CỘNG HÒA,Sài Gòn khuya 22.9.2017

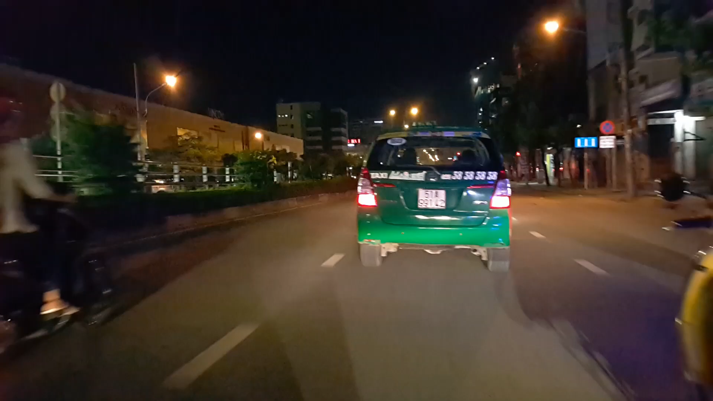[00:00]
Rồi, chào mừng quý vị đến với Sài Gòn trên đường Cộng Hòa. Tối khuya ngày 22 tháng 9 2017.
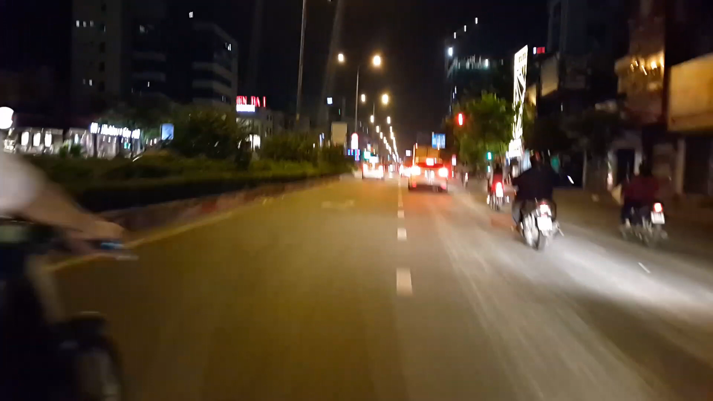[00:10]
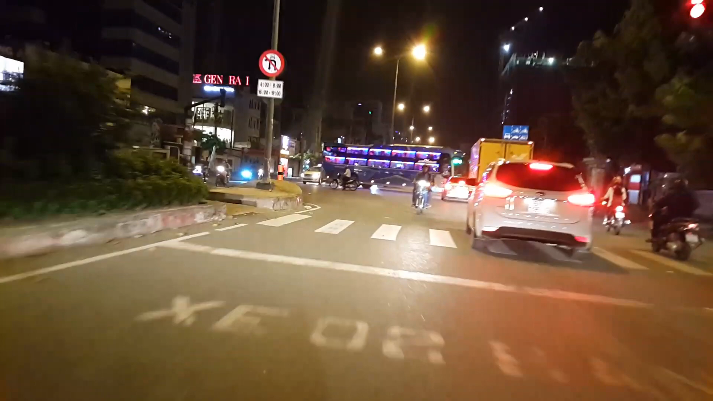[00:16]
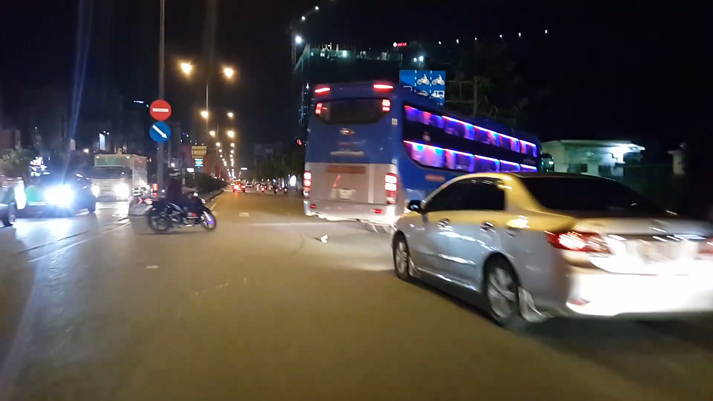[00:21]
Vì thấy cái xe vừa nằm vừa băng ngang. Xe này đi Đà Lạt cái gì?
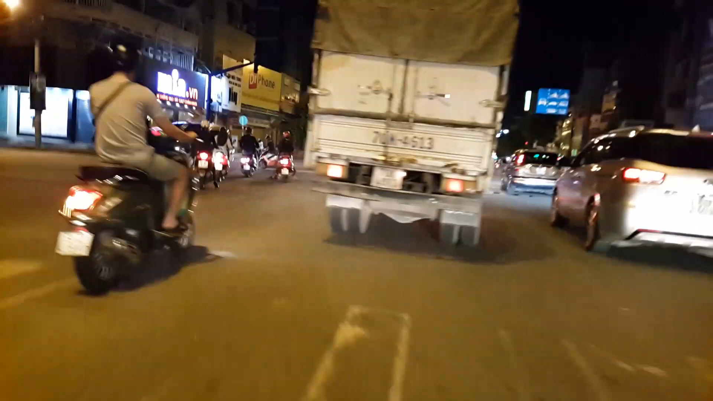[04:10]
rồi, quẹo trái ở đây là đường Tân Kỳ Tân Quý.
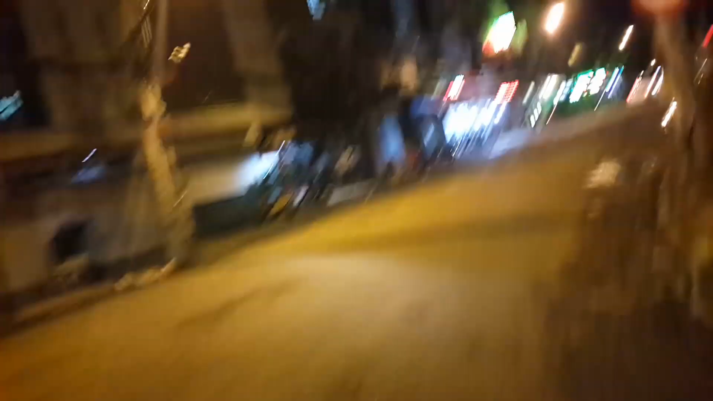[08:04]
Đây là đường Gò Dầu cái gì.
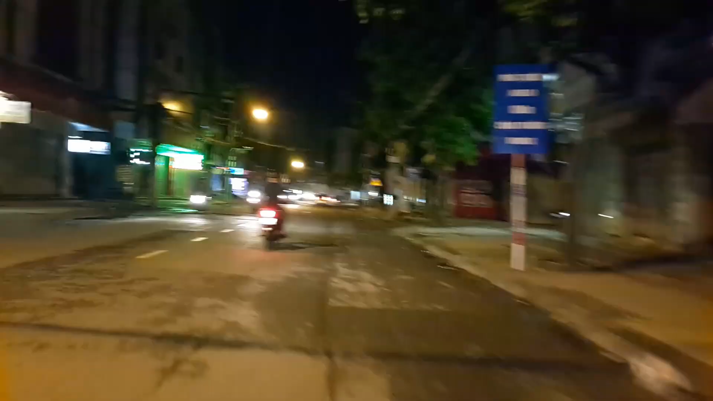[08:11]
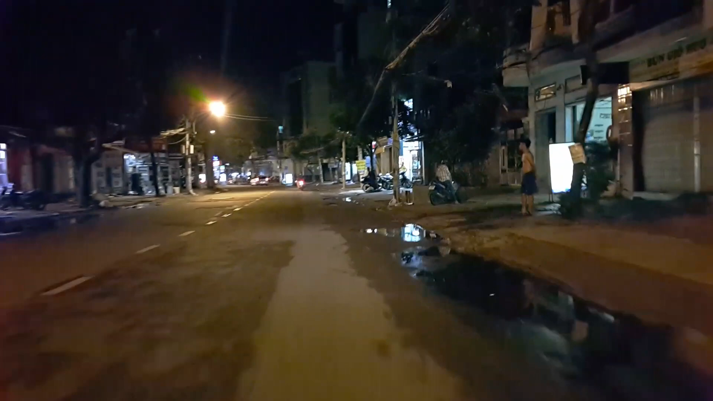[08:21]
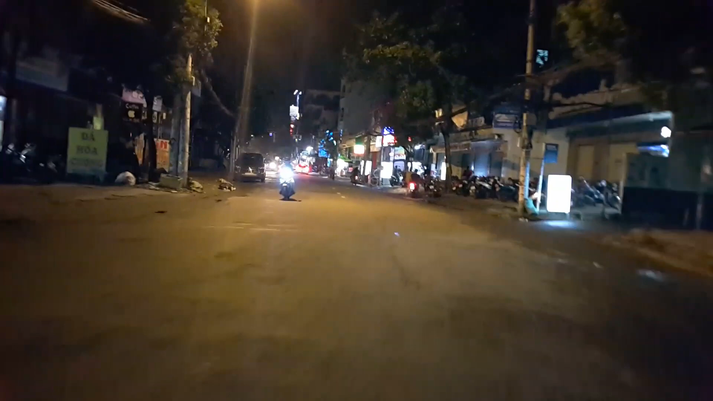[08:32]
Vô mấy cái hẻm này thấy tối tối khuya khuya này.
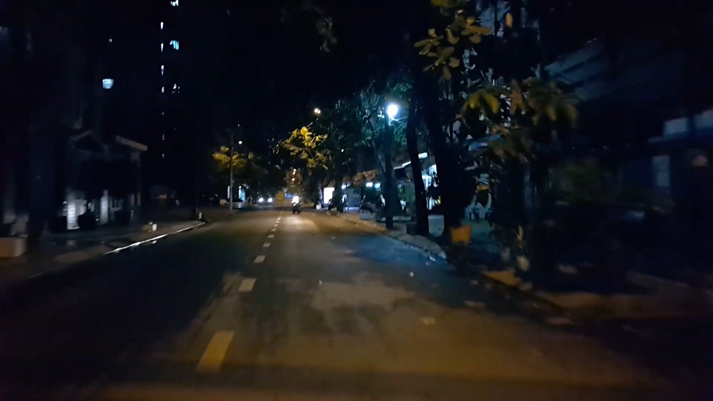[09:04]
Đây là khu vực chung cư Gò Dầu về đêm này.